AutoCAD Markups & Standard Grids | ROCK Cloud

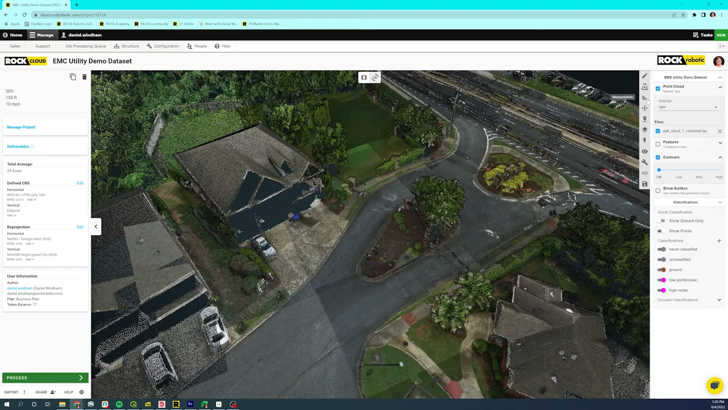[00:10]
hey so another cool feature on rock cloud when we're looking at a project let's say we want to get just a few points into autocad well we can actually go to the measure tool at a point and you could say okay well here's the back of curve right here at a point there it is right there of course you could get as close in as you wanted and you could even go and do a measure say i want to see how long this is this could be whatever you wanted it to be and you can even do an area tool so if i just want to you can do a polygon as well
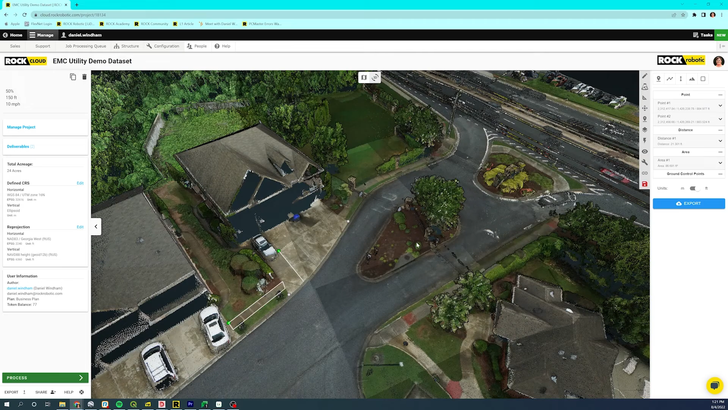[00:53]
if i wanted to draw this section of sidewalk or measurement whatever i wanted it to be i could go right here and then i'm done and what's great about this is yes you can see it in rock cloud but if you need to get into cad or any other software like that you can export and then i don't need the ground control points so i've got points distances
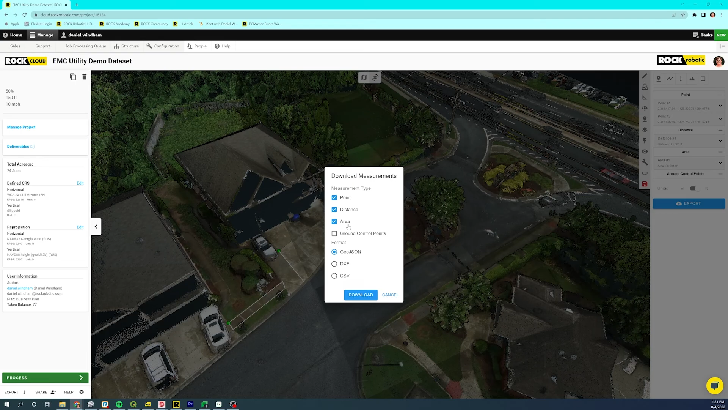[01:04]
and areas i want it in a dxf and i can hit download and it's already downloading one other feature that i wanted to highlight today you've got great looking contour lines here but let's say you want a standard grid
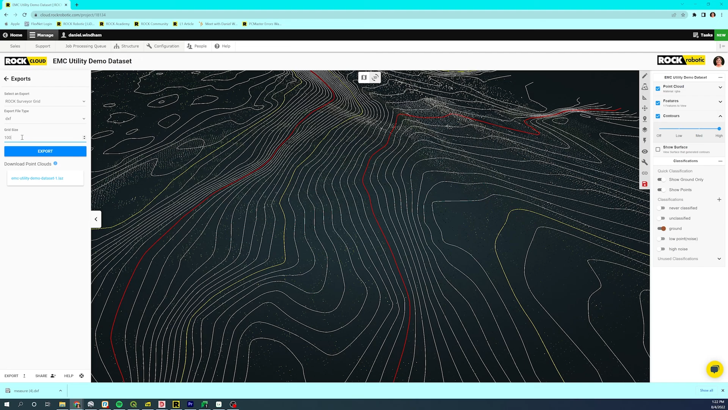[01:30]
we can go to export rock surveyor grid it's already in dxf format ready for autocad by default it's 10 you could make this one you can make it 50 whatever you wanted it to be so i've got this ready to go and when it's done it'll send me an email it's very easy to get stuff out of rock cloud and into your software